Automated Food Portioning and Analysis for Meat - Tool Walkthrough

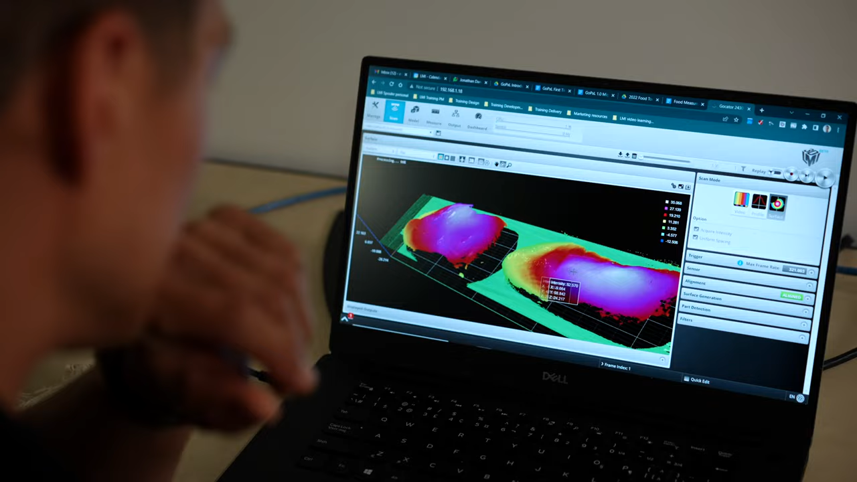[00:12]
acquire the area of each chicken breast, identify the fatty surface regions, and finally calculate the surface to fat protein ratio.
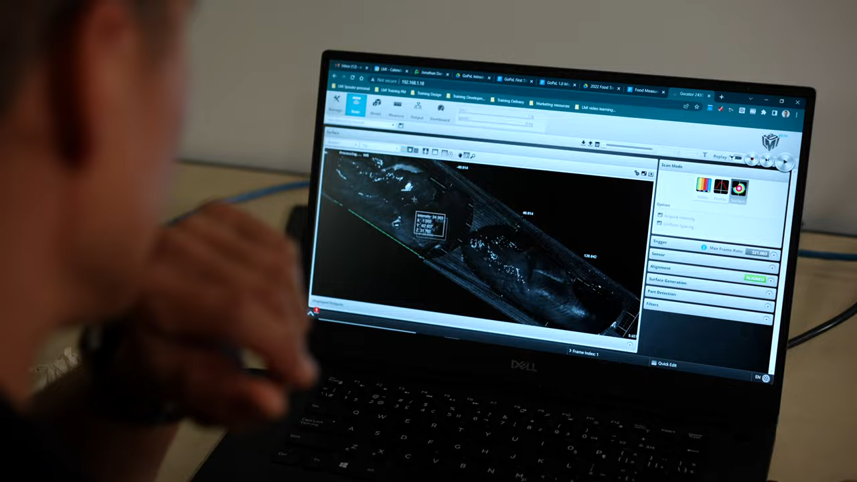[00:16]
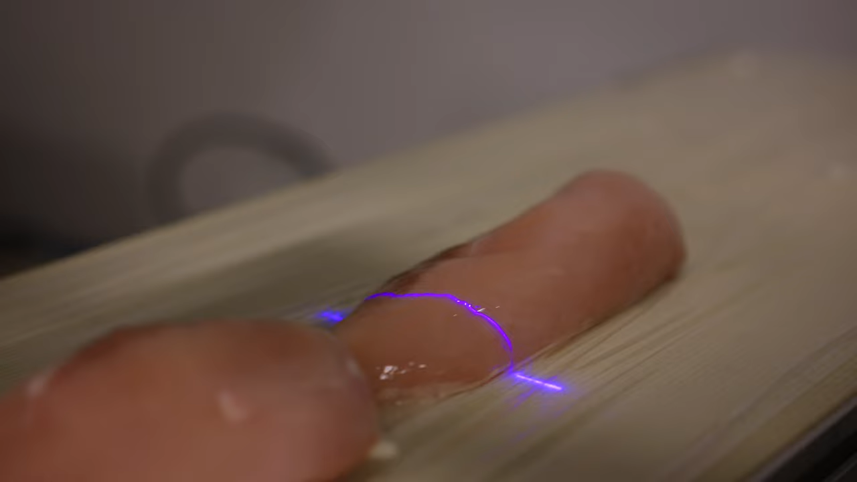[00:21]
Now after setting up these measurements in the gocater it'll take only 40 milliseconds to measure each cut of meat as it passes under the sensor. Now if you're following along at home we assume you're familiar with the gocater software so
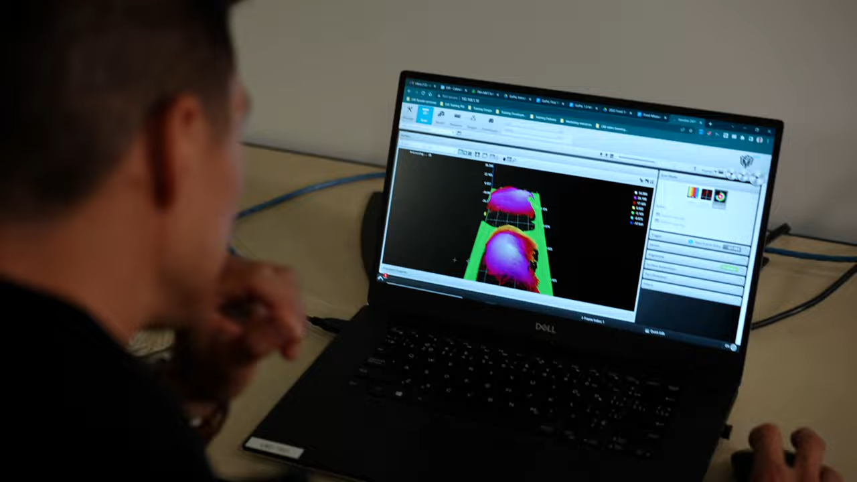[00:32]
we'll be moving pretty quickly in gocater classic version 6.1 today.
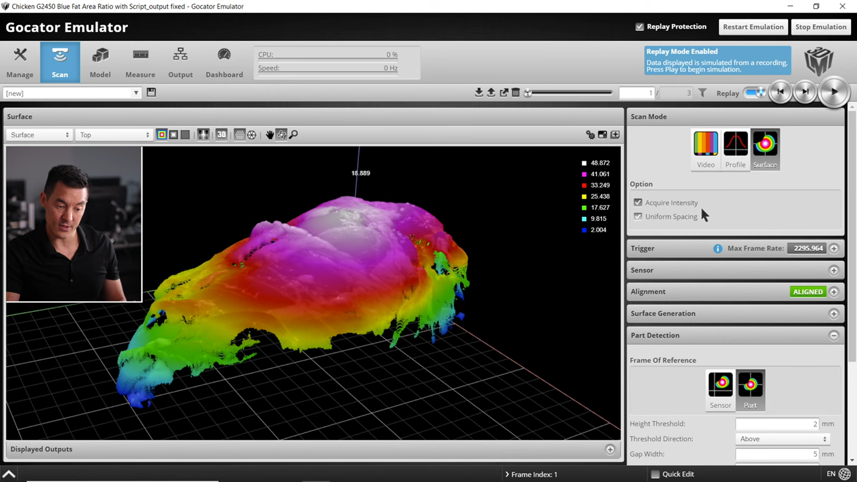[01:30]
If not please enroll in one of our fundamentals courses specifically the G2 profile fundamentals on lmi3d.com and we'll get you sorted with that. Please ensure that acquire intensity is on if you take a look at my screen here. This will pick up the contrast of the white surface fat and the darker meat. So you can see this in each of those frames that's now being acquired.
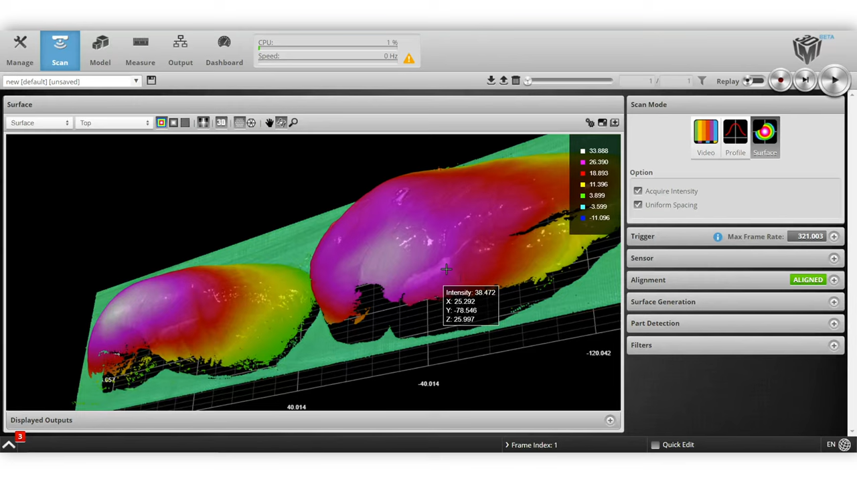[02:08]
So here we make sure we got our scan good with our intensity image on we can tell the difference
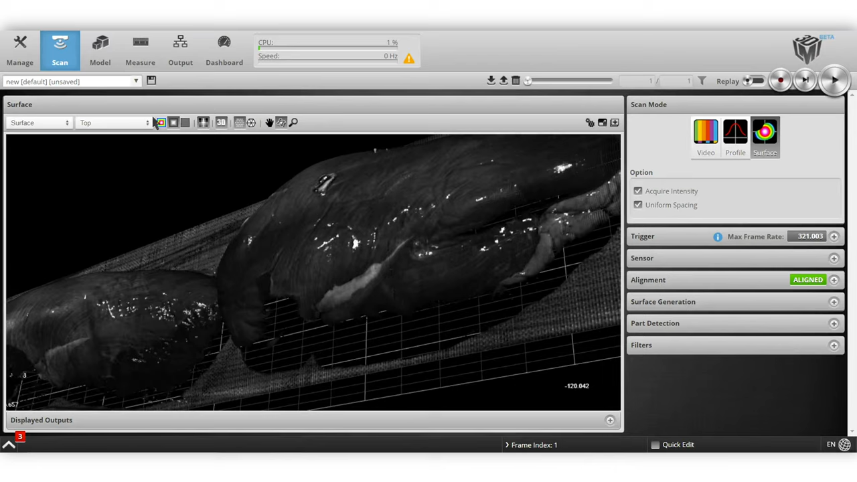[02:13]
between the surface fat and the protein and now if we turn it outside we're going to find the lowest point
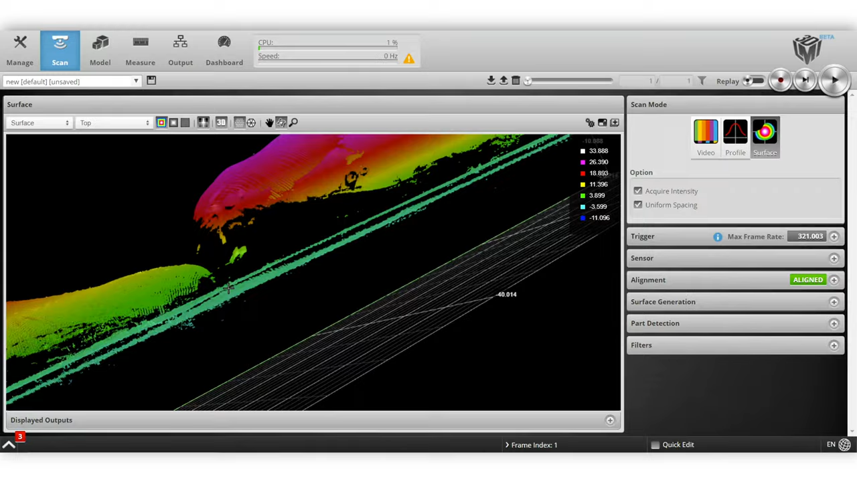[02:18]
that we want to keep and I'll just find it here and if I use my cursor to hover over that lowest point of the chicken breast that I want to keep that's about a z value of 0.7 0.8 maybe about 1.1 let's call it that.
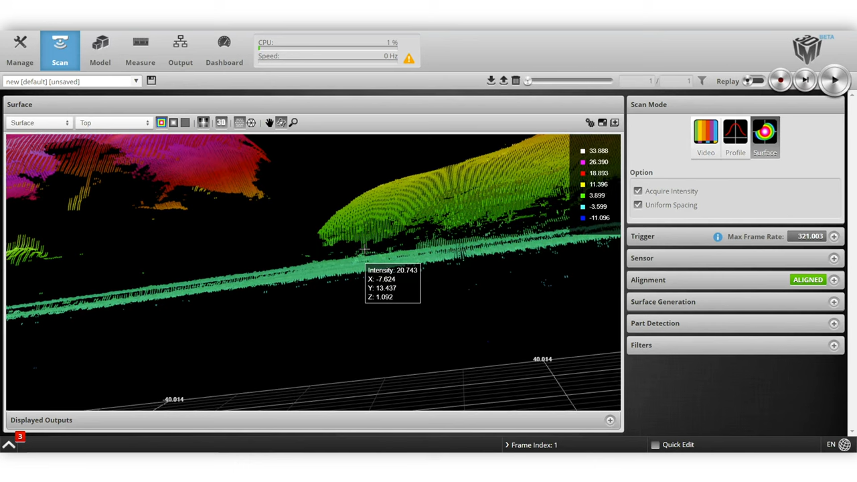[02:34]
So with that I'm going to turn on my part detection I'll lose my scan but that's okay change my height threshold to
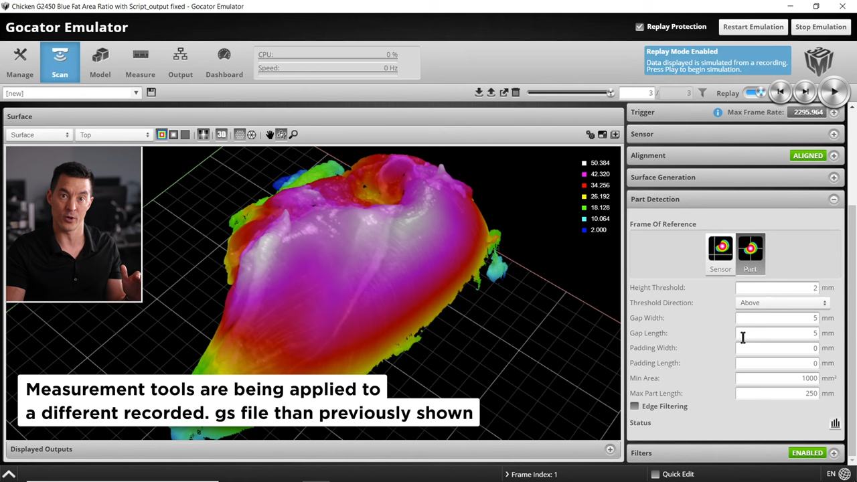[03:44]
needed for pick and place application because it centers your target on the x and y axes. So you will know your part detection settings are correct when you see the number of your recorded frames match the number of objects or in this case chicken breasts you're expecting to be scanned.
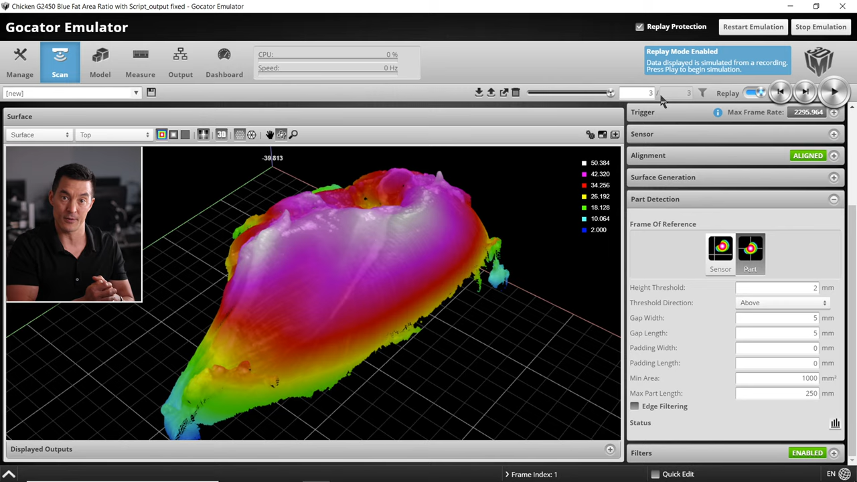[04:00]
Now that we've finished our scan we will be finding the length, width, and height of the individual food portions.
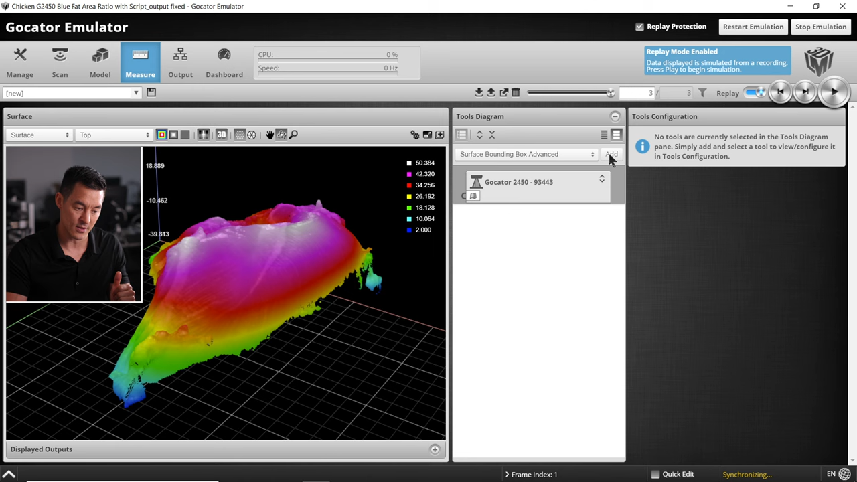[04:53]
So we can use these measurements downstream for sorting or simply just put a pass fail on portions that are too small too big not the right size. So let's add that surface bounding box advanced. There we go. And in this example we do not need to enable the region because part detection has already isolated the chicken breasts into separate discrete items.